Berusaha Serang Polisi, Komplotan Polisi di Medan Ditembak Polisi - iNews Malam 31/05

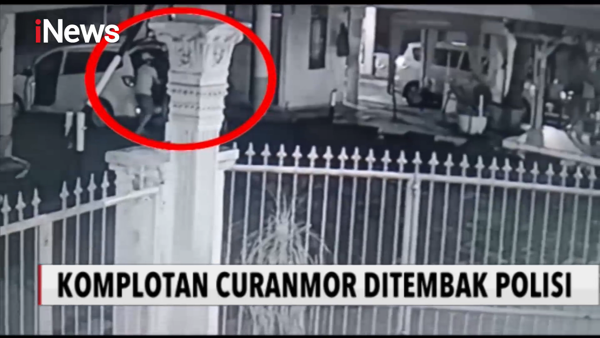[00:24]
Inilah detik-detik pencurian sepeda motor di kawasan karya wisata Kota Medan, Sumatera Utara 7 Mei lalu.